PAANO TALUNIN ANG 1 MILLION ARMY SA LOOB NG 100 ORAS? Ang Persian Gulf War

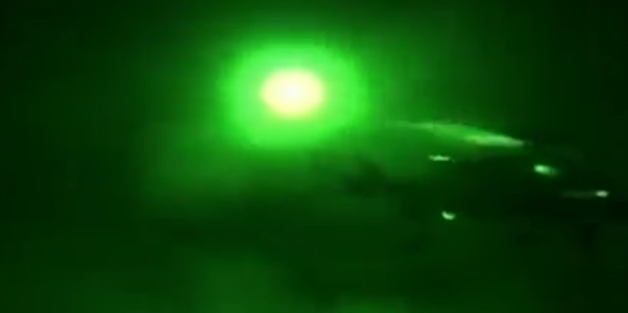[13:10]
20 segundo bago ang alas 2.38 ng umaga biglang nagpatay ng ilaw ang mga nasa pasilidad.
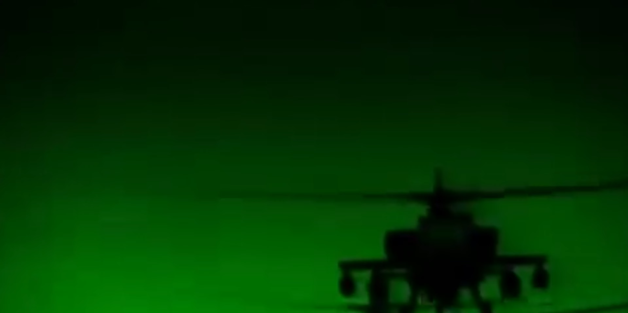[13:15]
Mula sa mga cockpit ng helicopter nakikita ng mga coalition pilots ang hugis ng mga tao na balisa at tumatakbo sa loob ng dalawang compound.
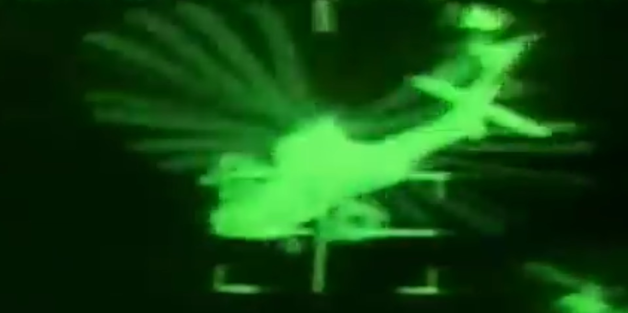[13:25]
Sa eksaktong hudyat nagpakawala ng mga missile at
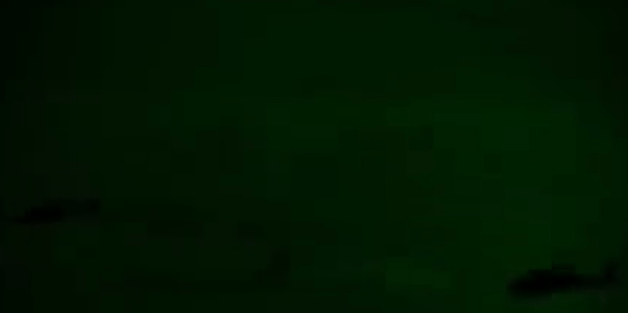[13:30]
bala ng 20mm cannon ang mga helicopter.
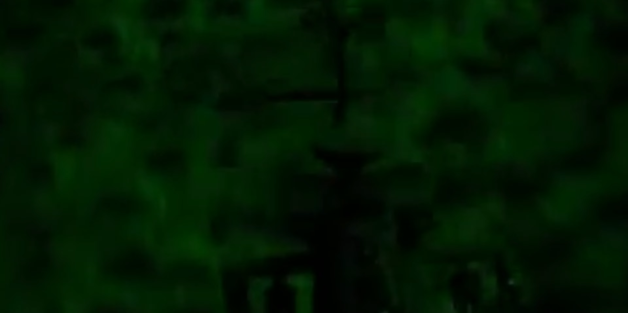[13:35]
Halos sabay na nagliyab ang mga pasilidad. Formal na nga na nagsimula ang Operation Desert Storm. Pagka 2.43 niyong madaling araw,
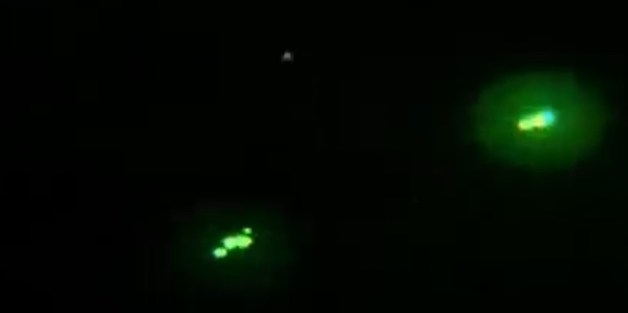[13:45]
dalawang bot dalawang mga F-15E Strike Eagles na ginihan ng dalawang
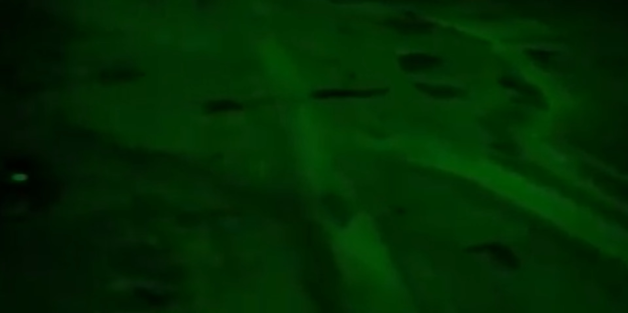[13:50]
EF-111 Raven Electronic Warfare Aircraft ang rumrumbo sa mga paliparan ng baglad upang umatake.